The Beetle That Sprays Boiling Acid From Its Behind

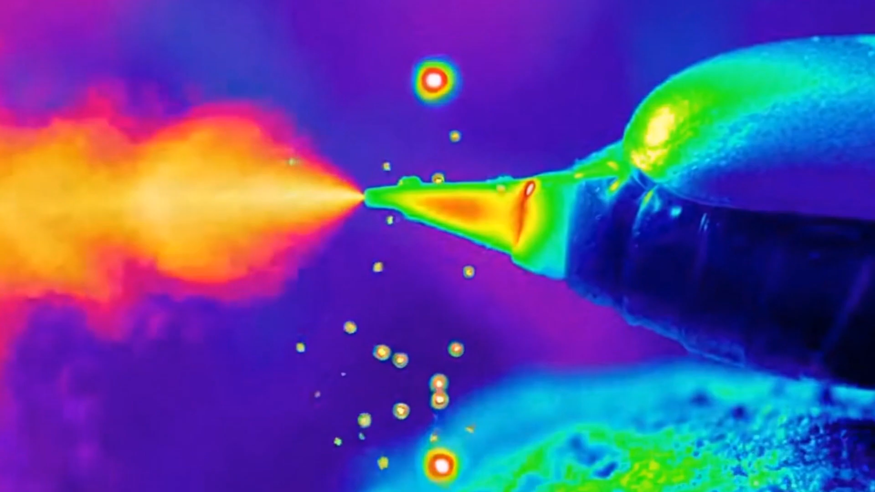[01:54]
The pressure builds until it cannot be contained. With a distinct popping sound, a turret on the beetle's rear end swivels.